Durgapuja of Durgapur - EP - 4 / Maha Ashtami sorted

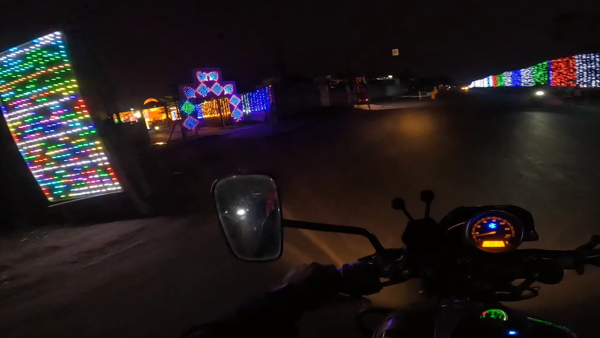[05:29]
और जाते हुए मेरे को यह खूबसूरत सा पैंडल दिखा तो इसके दर्शन क्यों ना करूं
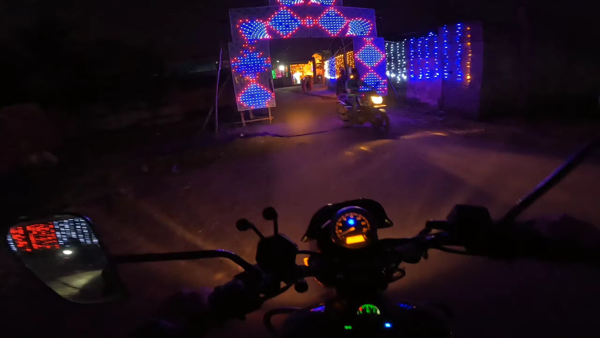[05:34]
मैं रास् साने दिया है तो भाई इसके लिए तो भाई तारीफ बनता है और चलो बाइक रखके मैं आपको यह जगा थोड़ा घुमा देता हूं और जगे का नाम क्या है मुझे बिल्कुल पता
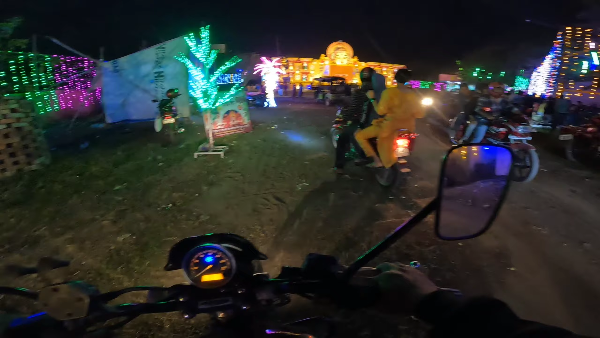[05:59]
नहीं कोई मुझे कर पूछे कि कौन से जगा पर गये थे मैं बूल भी नहीं पाऊंगा
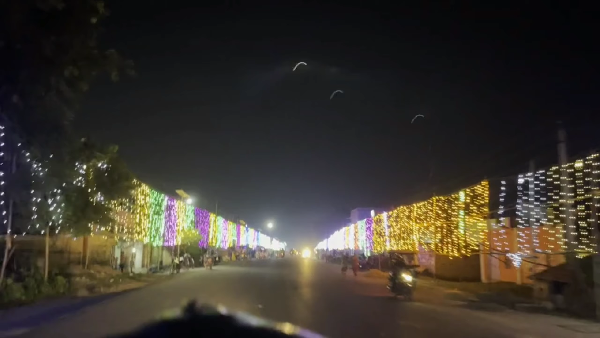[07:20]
द अभी तो फिलाल यहां पर हम लोग नहीं रुखने वाले कि भीड बहुत ज्यादा है और यह भीड में मेरे को बाइक रखने का थोड़ा इशू हो जाएगा और अन्नोन प्लेस है मैं जेनरली रास्ता भूलते रहता हूं पर यह पैंडल आपको मैं रास्ते से दिखा दिया